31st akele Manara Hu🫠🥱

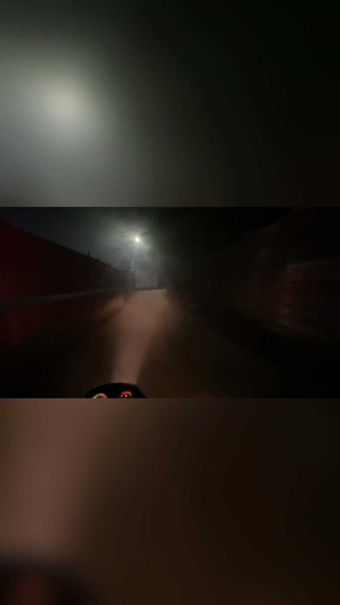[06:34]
आगे की रोड ही नहीं दिख रही है, ठीक है इसलिए पेटी बैग होके निकलना सारे के सारे।